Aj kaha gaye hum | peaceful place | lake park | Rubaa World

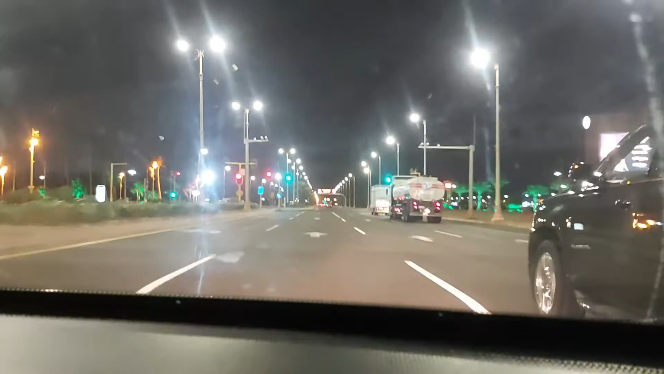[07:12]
اور بہت بھوگ لگ رہی تھی بہت تھک گئے تھے سوچا تھا ابھی کچھ کھائیں گے اور کھا کے میں ویڈیو بناوں گی لیکن اتنا میں تھک گئی تھی چل چل کے کہ میری ہمت نہیں ہوئی کہ میں کھارے پینے کی کوئی ویڈیو بنا سکوں تو اس وجہ سے جو ہے میں نے بس یہاں تک کی ویڈیو بنای ہے یہ جا رہا ہے ہمارا گھر کا راستہ اور دیکھیں یہ رات کے وقت یہاں
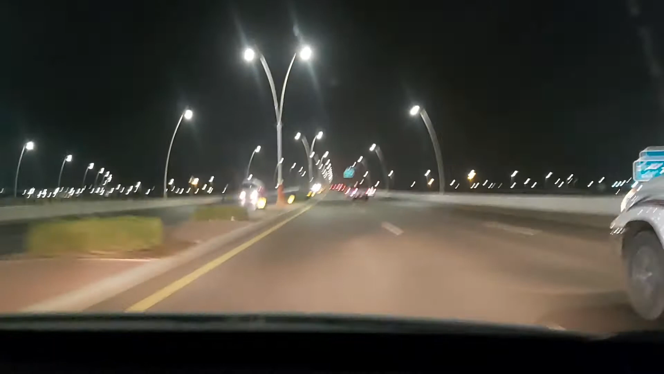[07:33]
پہ اتنی لائٹنگ ہو جاتی ہے نہ پیارا لگتا ہے بہت اچھا لگتا ہے پورے راستے مجھے بہت پیارے لگتے ہیں تو آگے میں آپ لوگوں کو اور بھی چیزیں دکھاؤں گی اور میں کرتی ہوں اپنے ویڈاگ کو انڈ اور امید ہے آپ کو اچھا لگا ہوگا تو سبسکرائب کا بٹن دبائیے گا اور لائک کریے گا اور کس تڑیکی کی چیزیں آپ کو پسند ہیں